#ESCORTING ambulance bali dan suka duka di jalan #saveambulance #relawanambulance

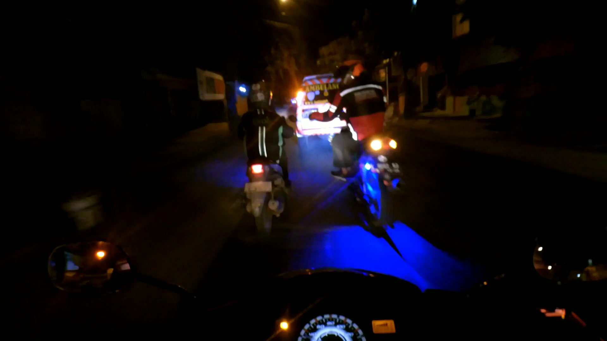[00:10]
papasan tadi guys, rujukan kalau nggak salah itu rujukan Ari boncengan, wah kena jeglongan anak-anak lumayan nih.
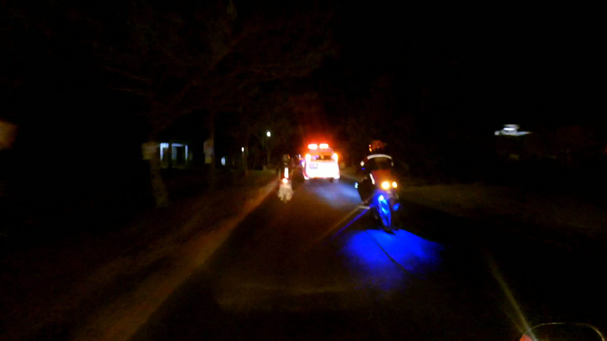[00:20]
Ini depan ada jalan miring ini. Oh, hati anjir jeglok.
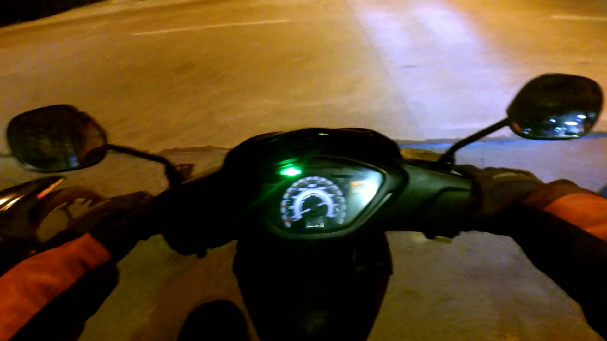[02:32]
nah, sopo ya. Sampai ambulannya depan situ itu. Untuk di sana ada Fuad, ada Bobby, ada Ari juga, terus gerombolannya Asam dari Solo kurang tahu ikut apa enggak, tapi ini masih ikut ya.
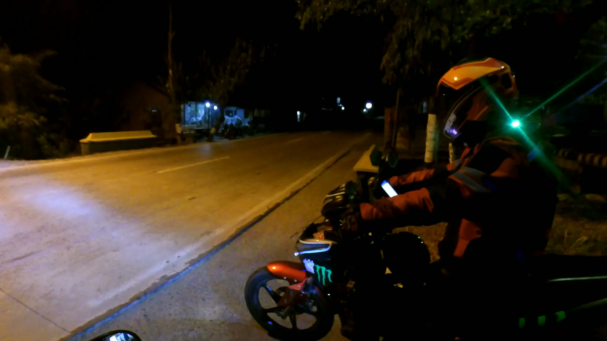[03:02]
Nah, ini udah jam berapa, jam 11 nih, sudah jam 11. Ini di sini ada 3 unit 4 orang, ke sana 2 unit 3 orang.
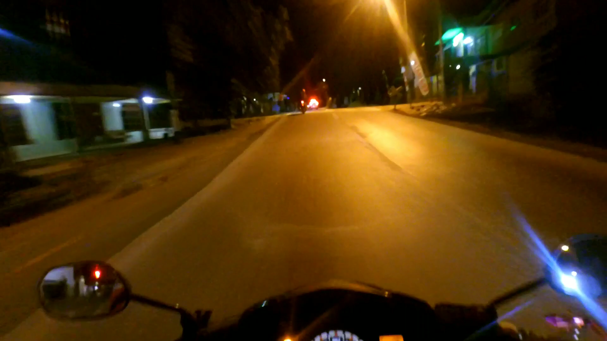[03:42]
Pak Edi sudah datang, sudah sampai Malang Toro sini. Aduh, ini ya platnya, stikernya ada banyak ya. Untuk yang dari Solo juga
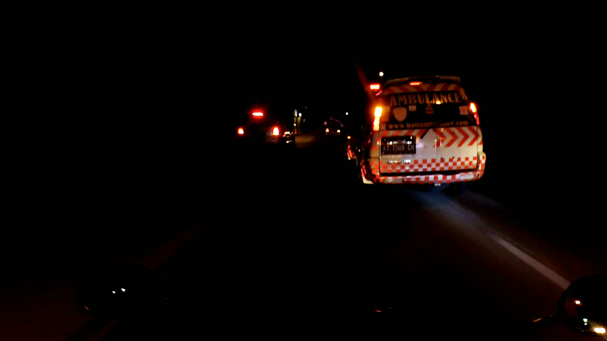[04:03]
masih ngikutin. Dari Asam ada 2 orang, kalau enggak 3 orang, 3 unit aja tuh.
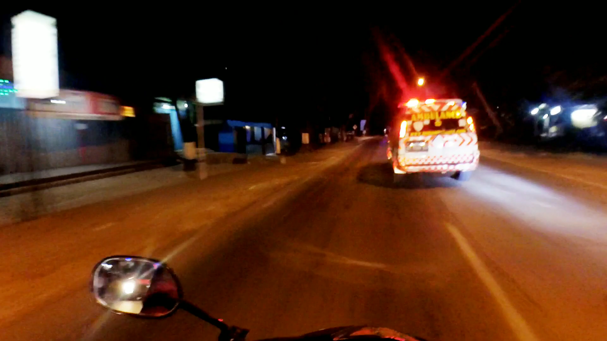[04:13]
1, 2, 3. Oh, 5 motor.
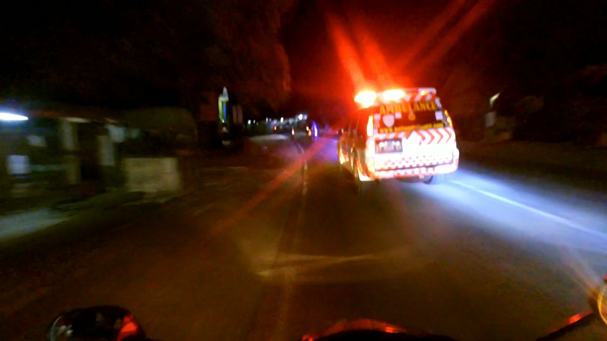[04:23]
Nah, motor yang dari sini 1, 2, 3. Lama di depan sama bagus.
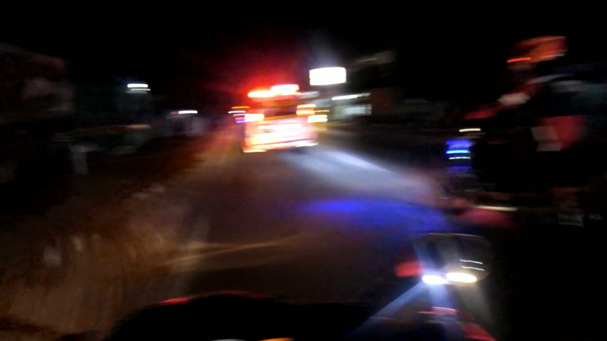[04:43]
Ya, untuk situasi di jalan ini longgar ya, sepi ya, soalnya udah jam 11 ke atas ini sampai sini.
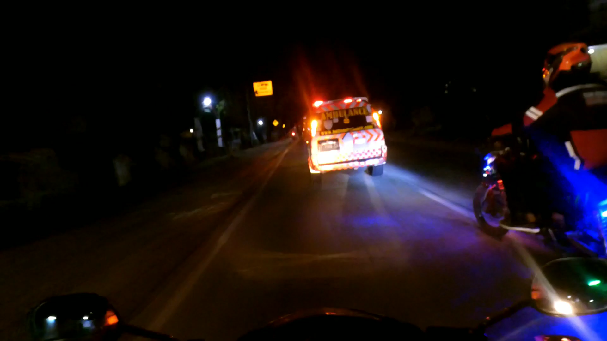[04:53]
Soalnya ambulannya dari Bali itu berangkat jam 12 siang, pas sampai sini jam 11 jam non stop, cuma
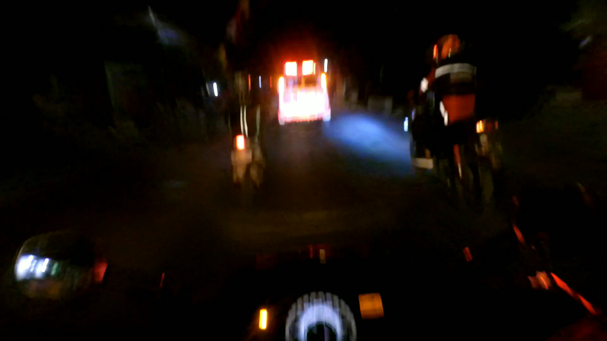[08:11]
Tempel Kalongan. Ini tuh jalurnya itu tuh jalur yang dulu yang pas kecelakaan itu ya. Bis Pulau Kulon itu piknik wisata itu ke Jakarta, kecelakaan dan korbannya ya lumayan lah, ada 10 bahasa.
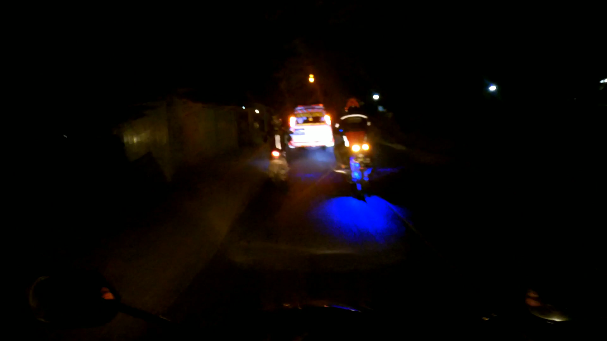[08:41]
Korbannya banyak, videonya ada yang di bawah-bawah, soalnya udah lama itu, 2018 bulan Oktober. Jadi banyak perbaikan jalan ya, hati-hati jadinya. Nah, depan juga ada jembatan yang nggak terlalu rata, jadi agak menanjak,
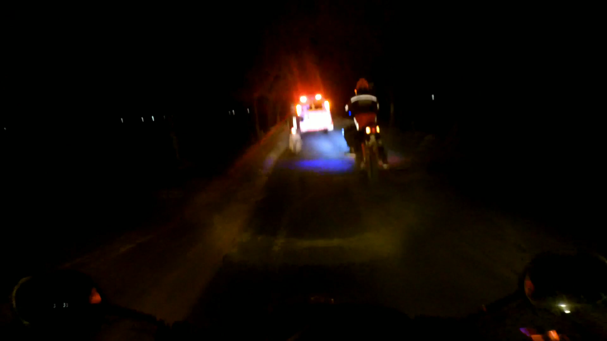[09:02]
agak ngetrail lah, corone ngetrail. Ya ngono ya, ngetrail soalnya kan mobilnya kan ya besar ya, mobil Ford. Nah itu di depan ada gundukan jembatan ini nanti. Iya, wush. Ini udah agak rata ya, ditambal.
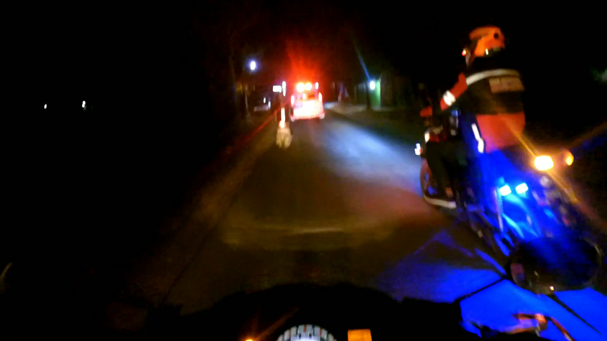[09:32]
Kalau nggak rata, wah bisa mumbul. Mobil aja bisa mumbul. Itu jalannya ini agak nggak rata ini. Jadi harus fokus. Malam juga kurang hafal aku daerah sini ya.
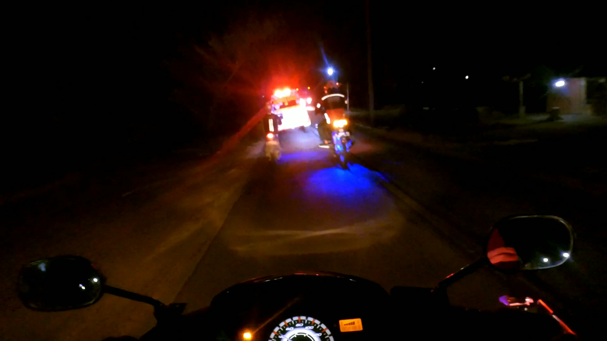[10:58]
Kalau udah timur pasar itu udah bagus. Ini jembatan ini. Jembatannya tinggi ini. Kalau buat mobil sampai jungkel-jungkel. Skoknya kalau enggak main enggak srok bumpernya. Naik aja enggak srok. Makrok. Udah sampai Nambuan ini. Nih, Puskesmas Nambuan.
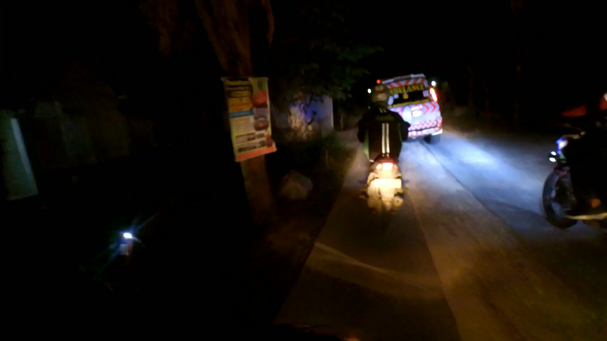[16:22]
Nanti ini nanti pas perempatan itu belok ke kiri. Sirene sudah dimatikan soalnya masuk ke perkampungan, jadi gak mau mengganggu warga sekitar ya. Pakai lampu saja. Hanya pernah kesini nganter pesanan.
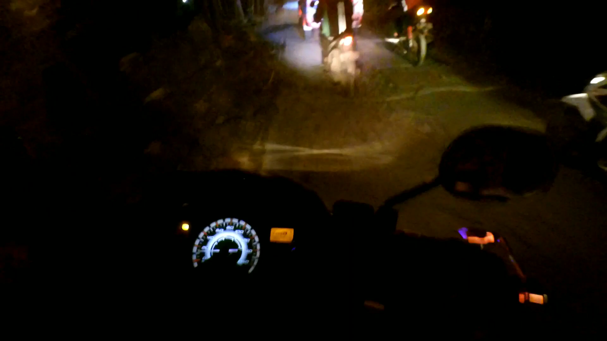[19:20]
Perlu perbaikan ini. Remek tanahnya. Wah parah ini ngelewati tenggangan. Jalannya hancur guys. Ngelewati tegangan jalannya hancur cek. Saya kanan kiri kebun.
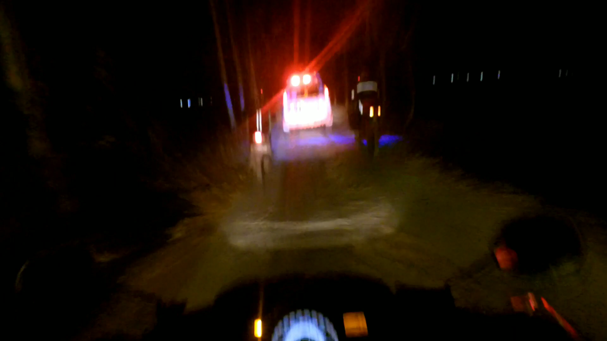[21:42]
karena tekan rel sepur kono kita ini halus ini sampai perempatannya belok kiri. Jalan ini halus oh. Aduh mending lewat kini mau tapi muter tapi gak apa-apa jalan ini halus.